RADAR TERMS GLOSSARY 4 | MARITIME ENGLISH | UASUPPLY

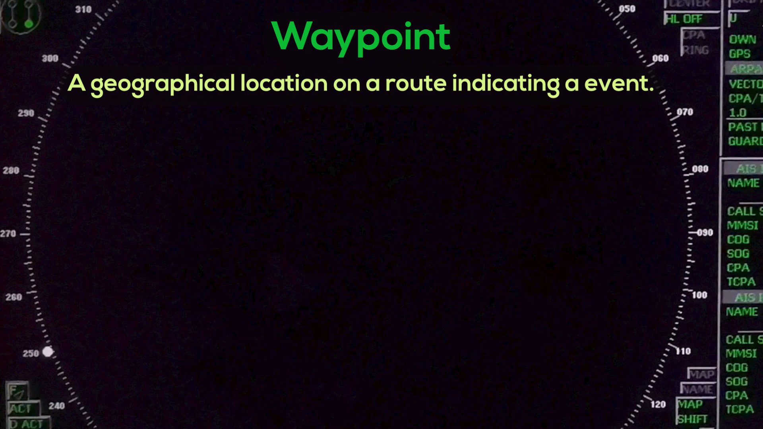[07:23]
A geographical location on a route indicating event Tt – tt